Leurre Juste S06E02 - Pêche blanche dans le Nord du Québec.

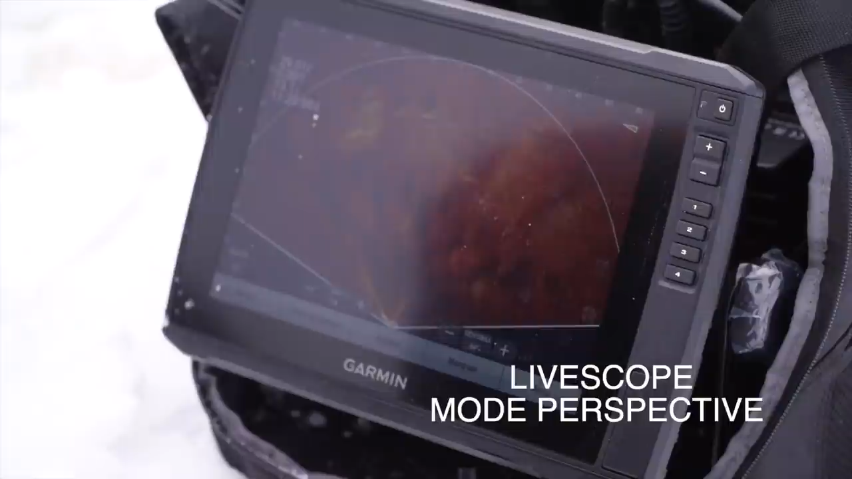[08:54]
c'est dans la zone que tu as trouvé avec le mode perspective oui, où il y avait un amoncellement de roches. Hein, oui, c'est ça.
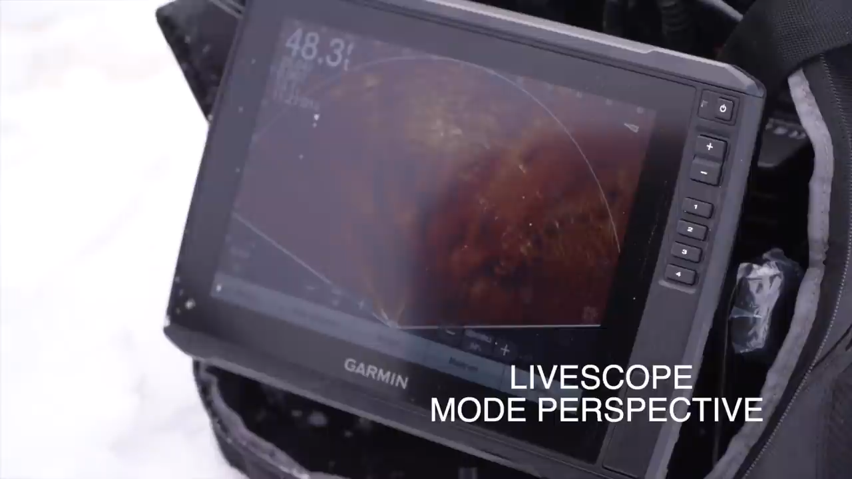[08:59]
Il y avait un amoncellement de poissons aussi au travers des amoncellements de roches. Mais, vois-tu, notre trou est juste là, à 50 pieds d'ici à peu près.